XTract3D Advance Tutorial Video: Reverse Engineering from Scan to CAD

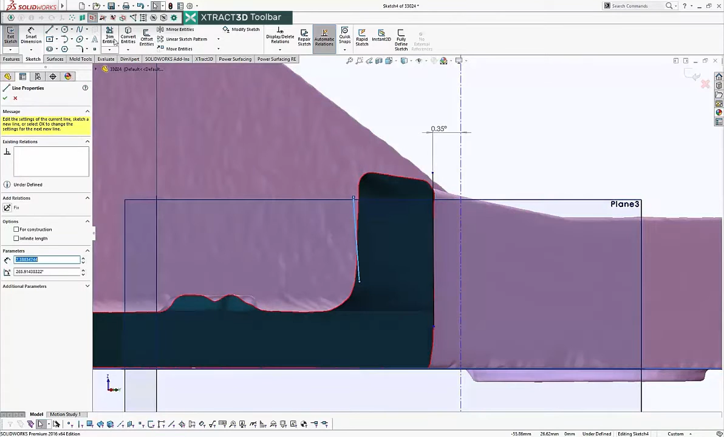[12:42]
I suspect it's probably more than one degree, if this one is 0.35. Let's just snap that to position and take a quick measurement from here to here. There you go, nearly two degrees on that side.
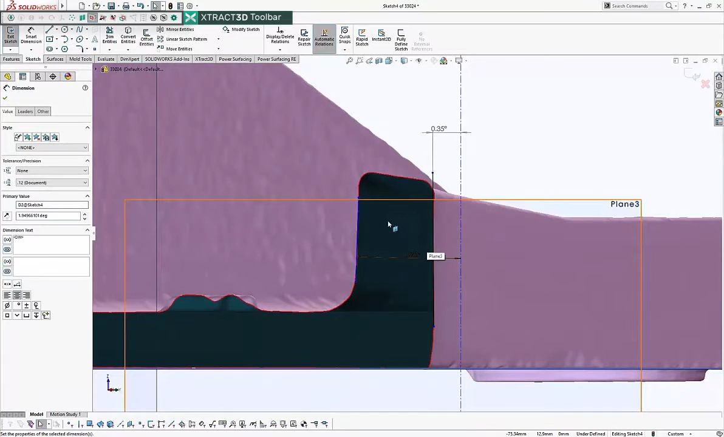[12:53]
So I think what's happened is this rib is actually slightly pushed outward, which is why we've got virtually nothing on the outside and two degrees on the inside.
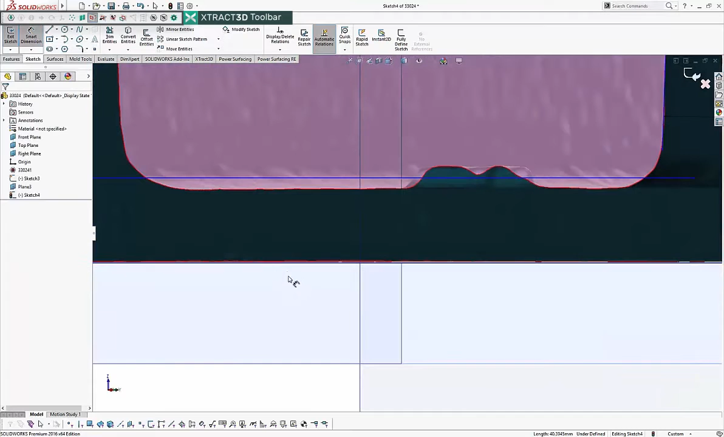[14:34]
You can see actually the the it's deviating and it sort of touches down over here and over here, but the in the center it's deviating.
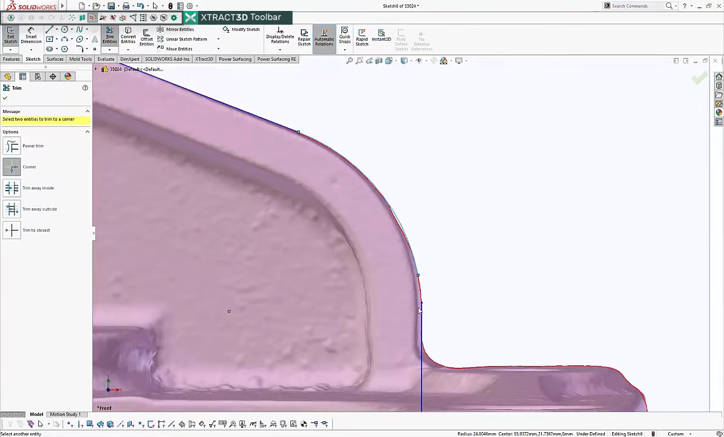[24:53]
let's make those two tangent and tangent. And then having made them tangent, I can just corner trim them together. That should intersect perfectly there and there. Okay. So that fillet's coming down further than I had put my line in.
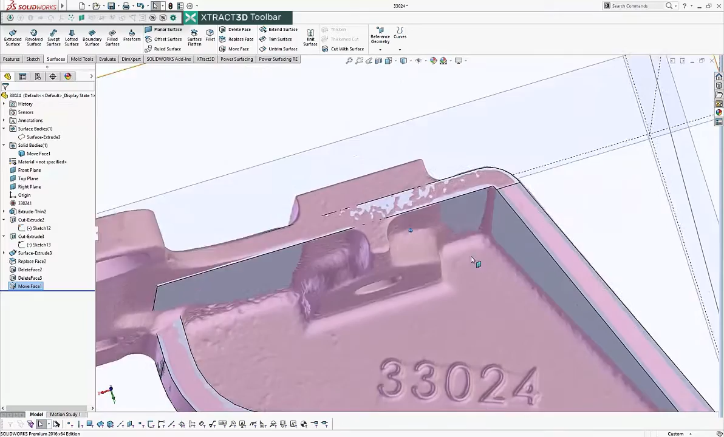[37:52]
It doesn't look so fat at the top. I think it's not right in terms of, I think that ultimately
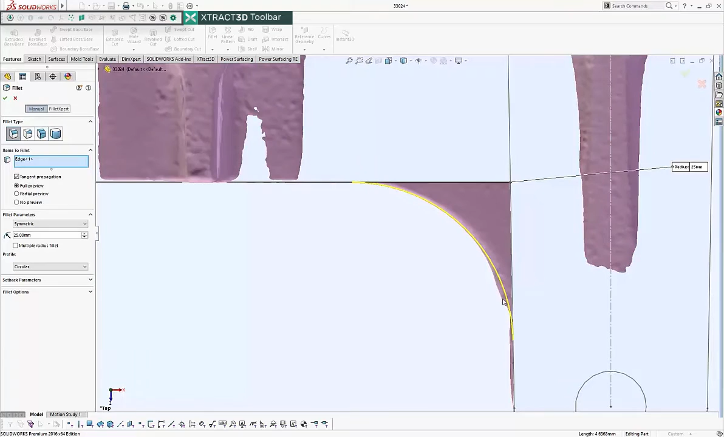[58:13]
I think that's probably more down to the, some sort of casting error. It looks like it's going to be a 25. I think a 25 would be a good fit for that.
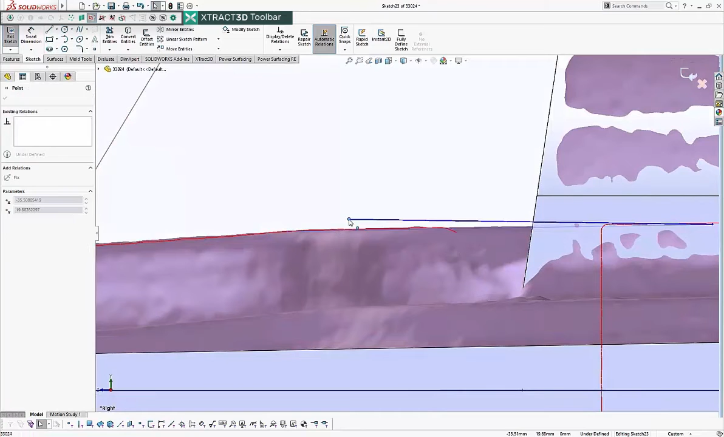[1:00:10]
And I'll just do a, a fit to that. And then we'll draw another line from here to here. Fit that. Fit that.
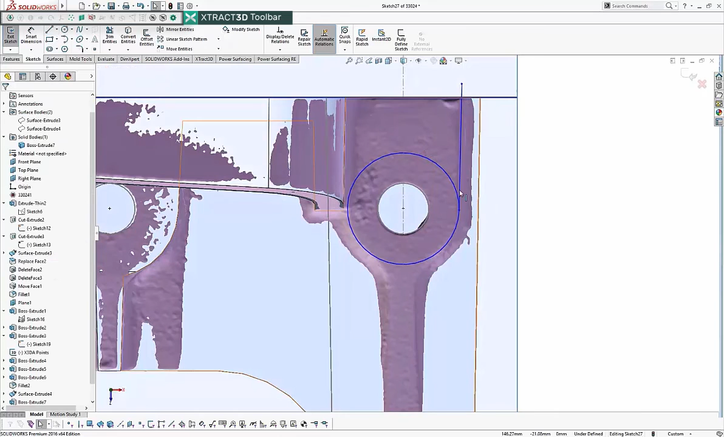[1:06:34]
there down to here. That is automatically tangent. That is a line I can reuse.
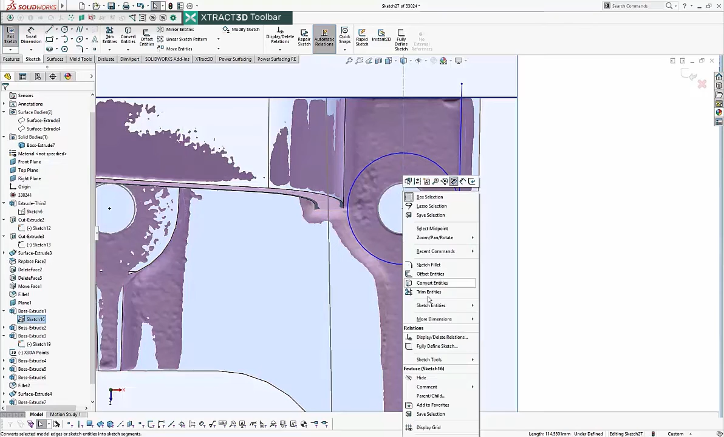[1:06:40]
So I can just grab that and convert it to construction line mirrored across. And then we'll put the geometry in for this one.
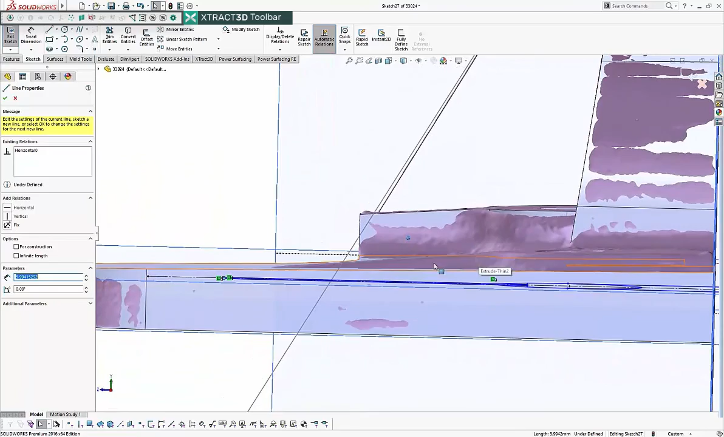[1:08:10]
And obviously it doesn't protrude through that one. So we'll be fine with that.
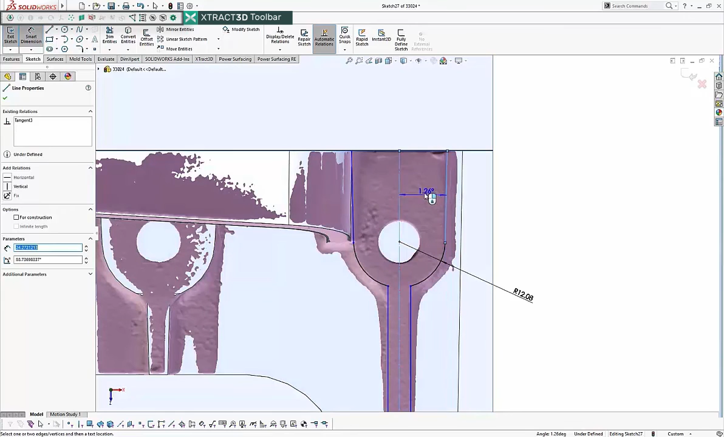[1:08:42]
So that probably should because I've only eyed this up. So probably we'll make that one degree because the other one was one degree. Let's make that symmetrical.